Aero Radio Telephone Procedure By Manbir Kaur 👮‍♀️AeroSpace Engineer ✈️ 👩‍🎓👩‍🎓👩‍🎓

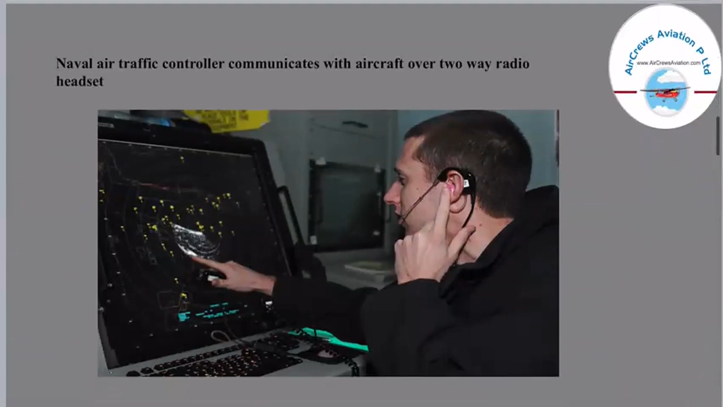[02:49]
So this picture shows a naval air traffic controller communicates with aircraft over a two-way radio handset. So here you can see a clear picture of a handset, one over his ear through which he is communicating and through the screen, he is navigating the position of the aircraft.